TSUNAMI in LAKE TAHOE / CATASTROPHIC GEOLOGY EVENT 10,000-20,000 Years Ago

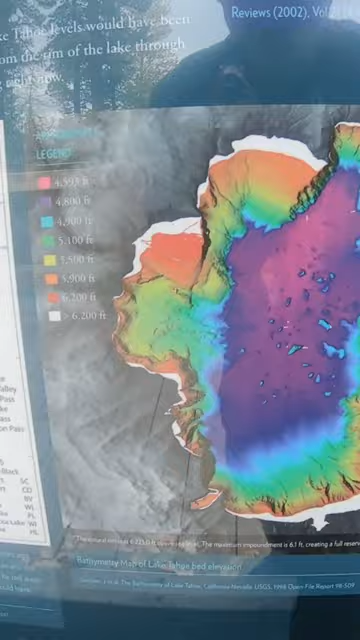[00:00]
It's a bathymetry map of Lake Tahoe and one of the most interesting events that's happened here is they actually had a tsunami.
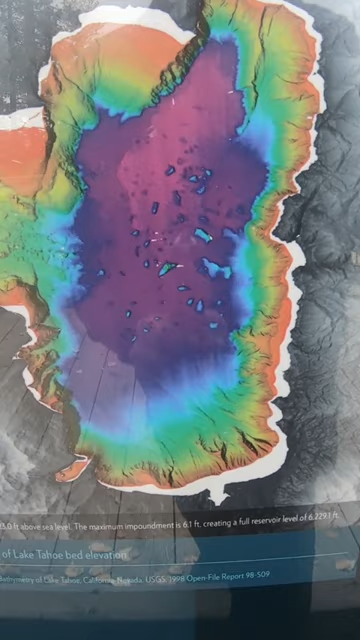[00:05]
Yes, a tsunami in Lake Tahoe where
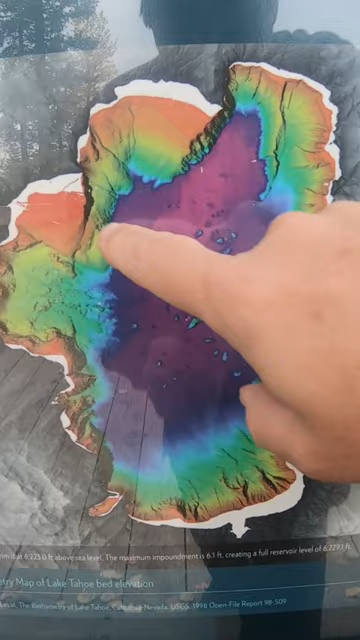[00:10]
McKinney Bay here collapsed due to an earthquake.
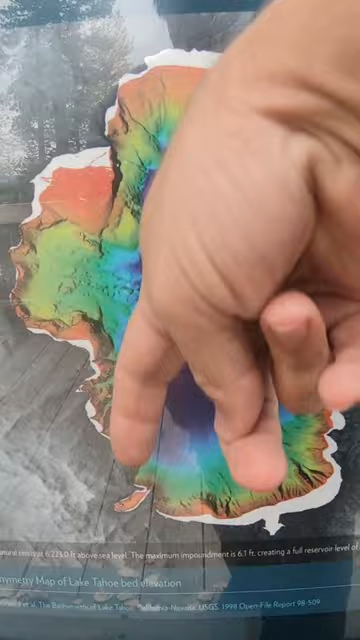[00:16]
There's a bunch of faults that set up this side of the basin which is why we even have a lake here at all and there's an earthquake and they
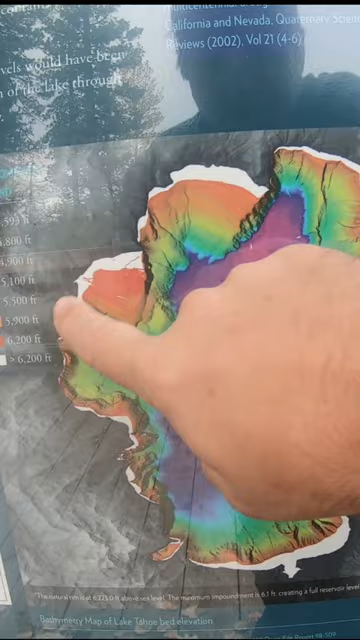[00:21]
think that set off this gigantic landslide and you can actually see the blocks from the landslide that are miles and miles across here and it created a giant tsunami and I've heard anywhere
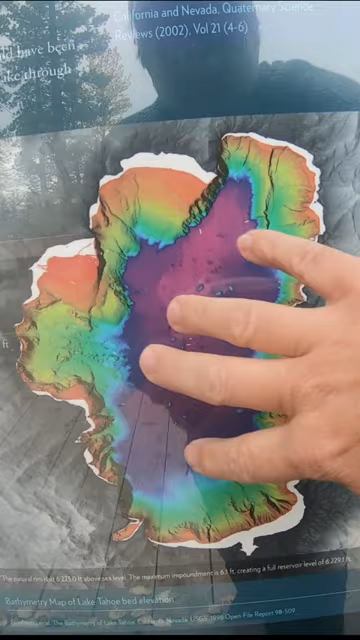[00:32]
from 150 foot high waves to 300 foot high waves that a tsunami